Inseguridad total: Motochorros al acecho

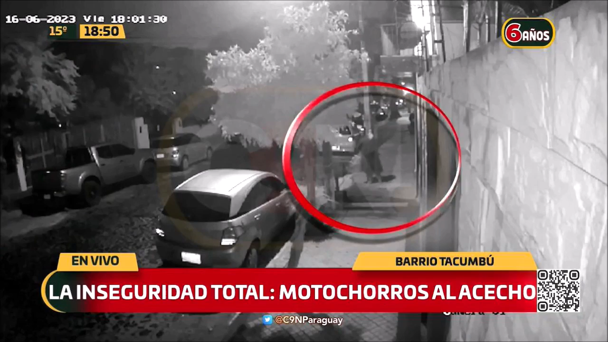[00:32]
baja de su vehículo hasta que se queda en este punto unos asaltantes a bordo de una motocicleta ingresan por este sitio la despojan del teléfono celular y corren directamente hacia la calle quinta esto a una cuadra incluso la persona esta mujer